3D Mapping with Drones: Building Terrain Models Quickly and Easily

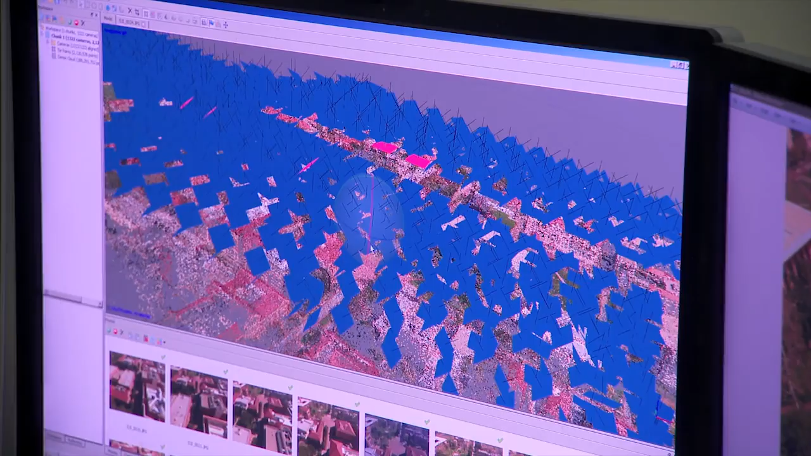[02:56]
Each drone returns with an SD card full of 4K resolution images, ready to be processed for use in a real-time 3D rendering system.
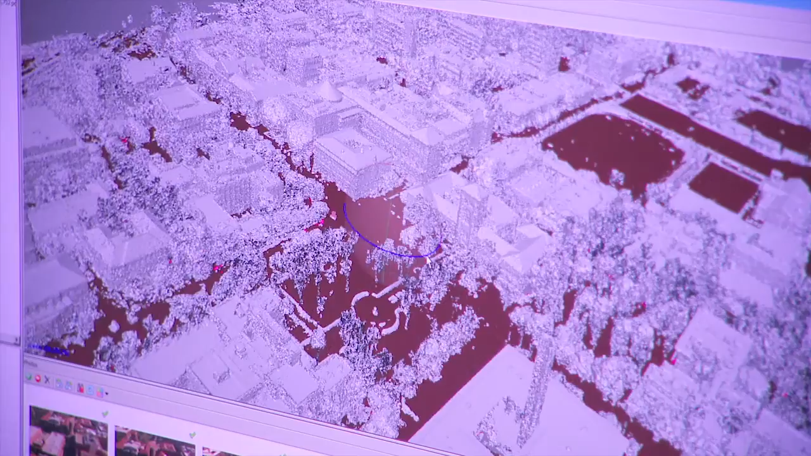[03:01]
The images are fed into the photogrammetric pipeline, which creates a 3D point cloud.
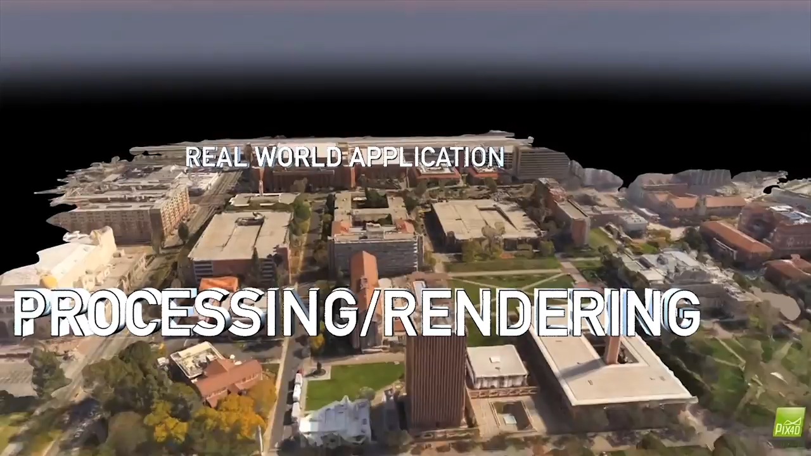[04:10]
the Raptors pipeline is a highly automated system that gives non-experts an organic capability to capture and visualize digital representations of real terrain.